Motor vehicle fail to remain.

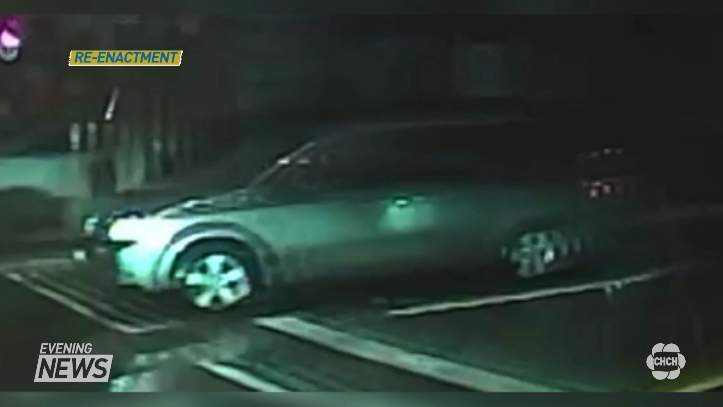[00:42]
The suspect driver stopped a short distance down the road, checked the front of his vehicle for damage before fleeing the scene eastbound on Queensdale Avenue.
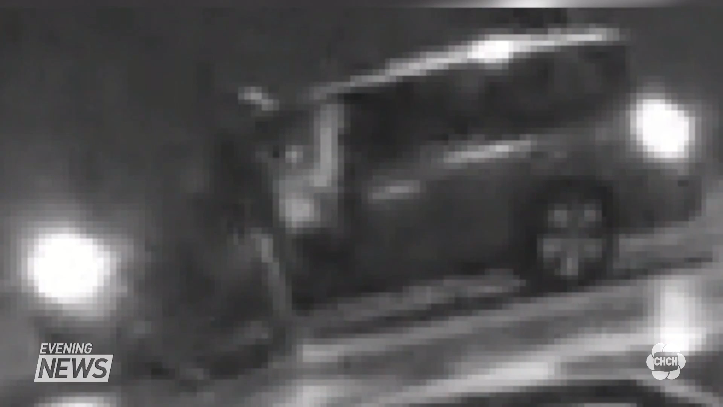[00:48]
Suspect vehicle? A silver-colored Dodge Caravan that would have damage to the front and undercarriage.